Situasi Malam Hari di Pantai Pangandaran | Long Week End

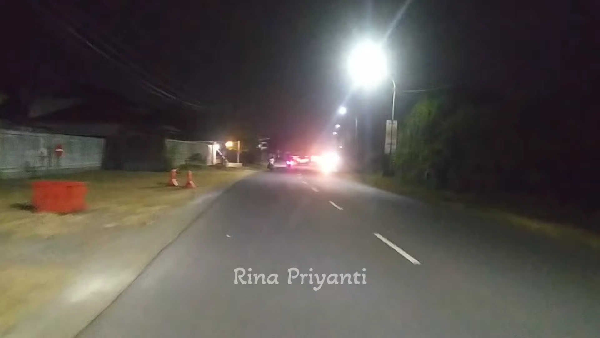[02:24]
Banyak nih yang ke arah sini ya kendaraan. Nih sebelah kiri ini di depan ini sudah sampai di alun-alun Patokan. Oh, non?
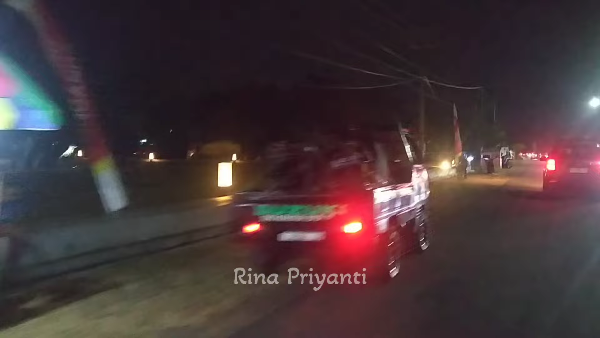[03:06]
Banyak yang naik ATV juga sampai ke sini. Ini dari arah sana, dari arah Pantai Pangandaran.
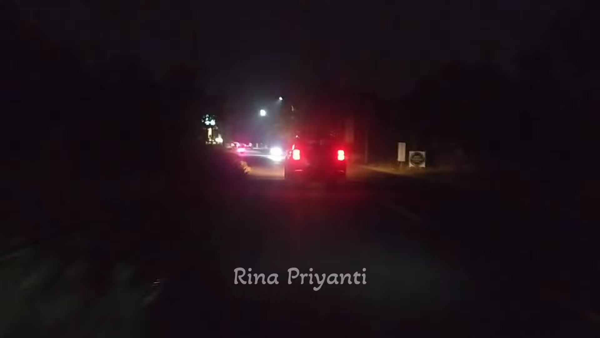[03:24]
Ini kalau ke arah sini paling berapa? Ada 2 km ya. Dari arah Pantai Pangandaran. Dari arah Taman Sunset ya. Jadi kalau ke arah jalan sini,
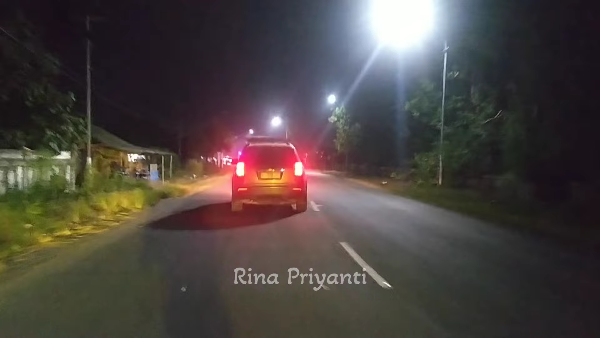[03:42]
ini di arah jalan lintas pesisir Pantai Pangandaran, Pantai Batu Biru. Dan tiket masuknya, tiket boxnya di sekitar bundaran Cikembulan ya, di sebelah sana. Sampai sini jalan-jalannya.
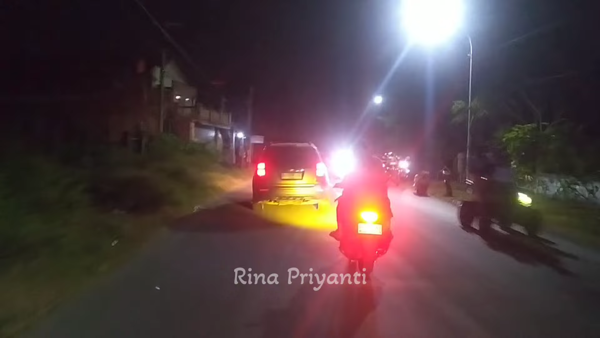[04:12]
Tuh. Banyak juga komunitasnya naik motor. Tadi juga banyak.
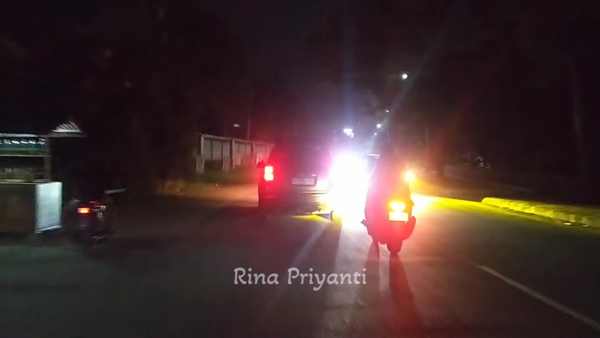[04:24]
Tuh naik odong-odong sampai ke sini. Pas pulang capek. Masih jauh ke sana.
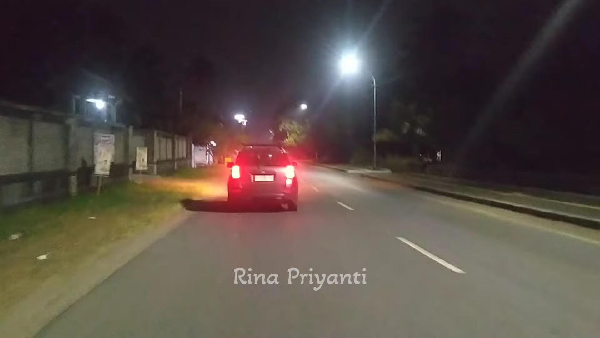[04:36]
Nah, ini sebentar lagi kita sampai di taman. Hai.
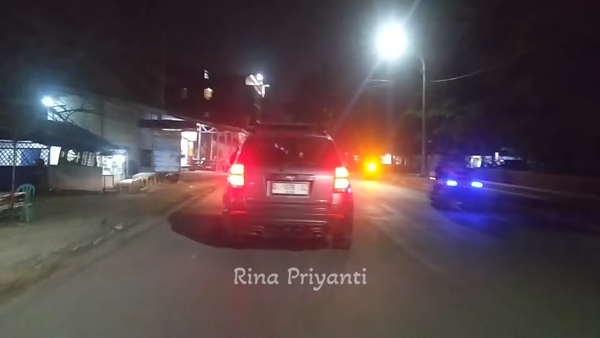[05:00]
Nungguan Mbak Suri. Ini sebentar lagi di
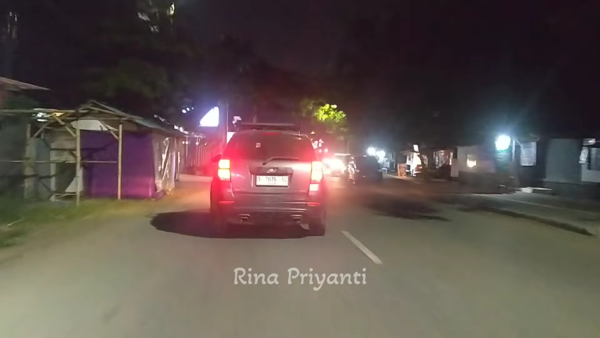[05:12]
arah depan ini sebelah kanan ada Taman Pangandaran Sunset.
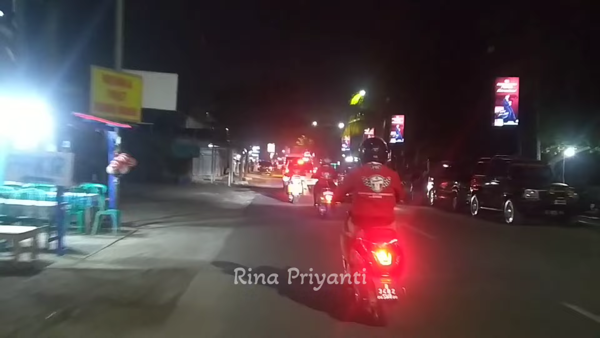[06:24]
Nih sebelah kanan nih Taman Pangandaran Sunset. Hah? Kapan nih?
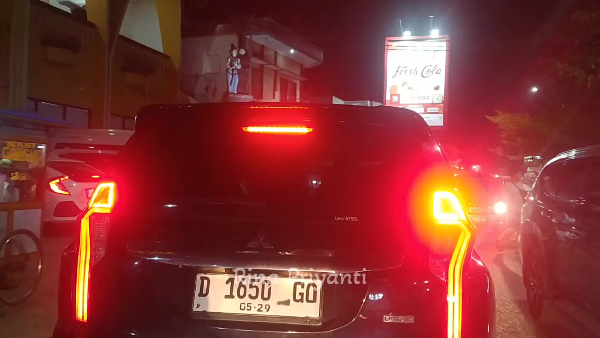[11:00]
di sini lebih ramai ini dari di tempat-tempat lain ini. Tuh.
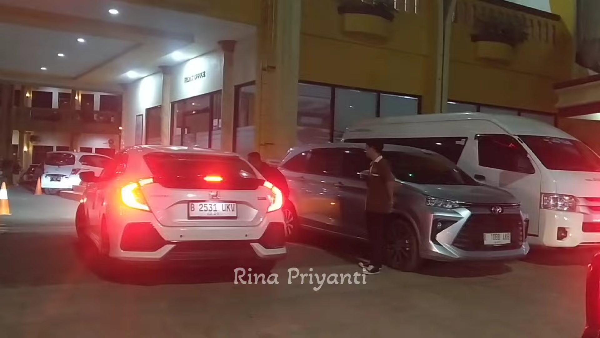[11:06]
Ini sebelah kiri Hotel Krishna.
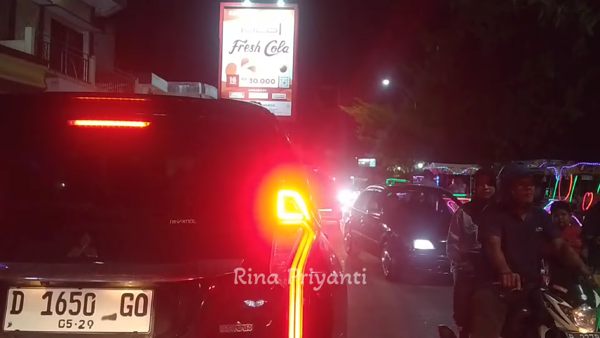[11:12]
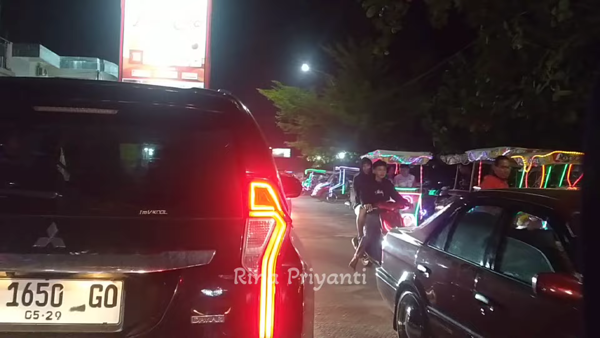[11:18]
Jadi harus sabar tuh sebelah kanan banyak odong-odong.
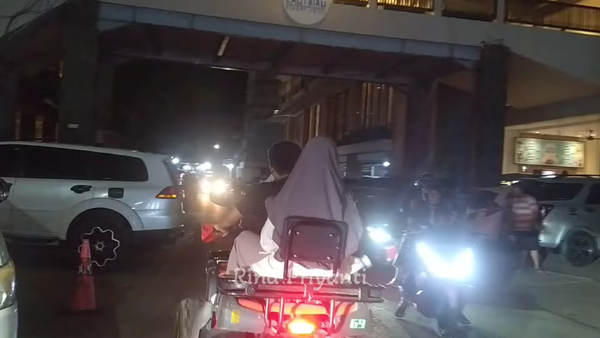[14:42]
Di sini juga sama nih. Ini kalau hari-hari biasa pun, kalau di sini itu selalu ramai.
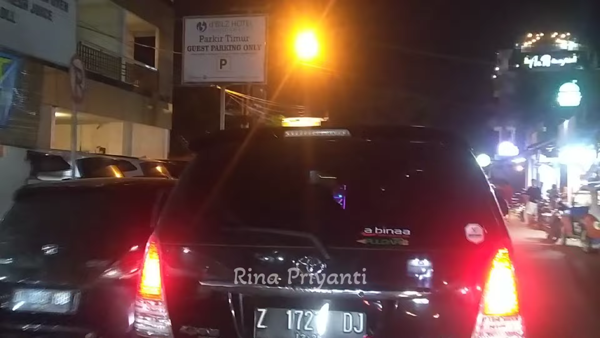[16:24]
Nah, di sebelah sini juga nih, ini ada seafood. Fresh seafood ini sebelah kiri, sebelah kanan.
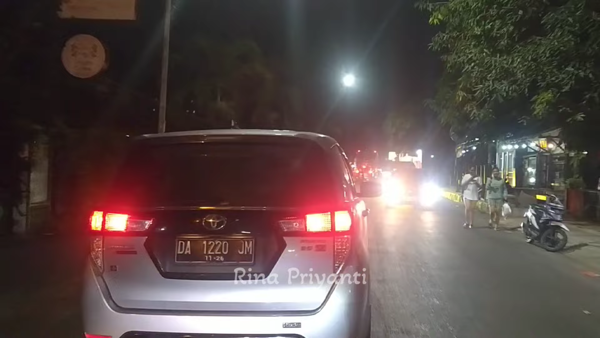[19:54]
Ini kita masih di Jalan Kidang Pananjung. Nanti di depan ada perempatan. Itu yang lurus itu menuju ke arah keluar dari pantai timur. Akhiri, Wek.
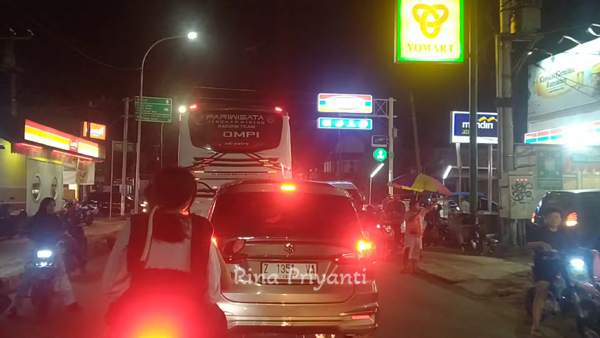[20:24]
Kita ke jalan pasar wisata. Jalannya jalan bulak laut.
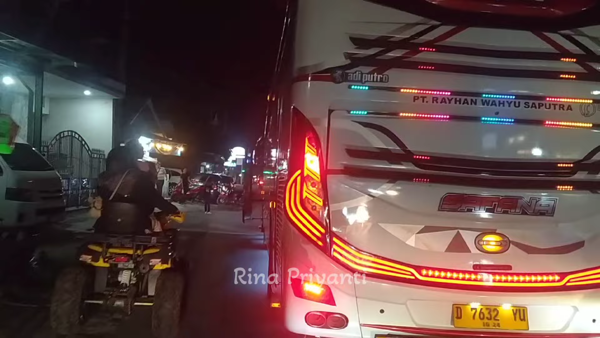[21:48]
Bis ini, padahal bis ini mau masuk ke pasar wisata mungkin.
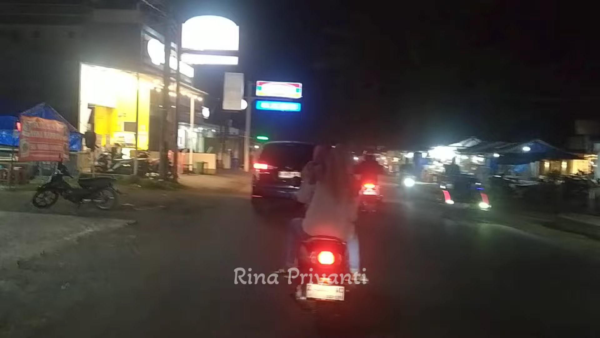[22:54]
Kalau bis itu memang ditempatkan di sini ya, di pasar wisata.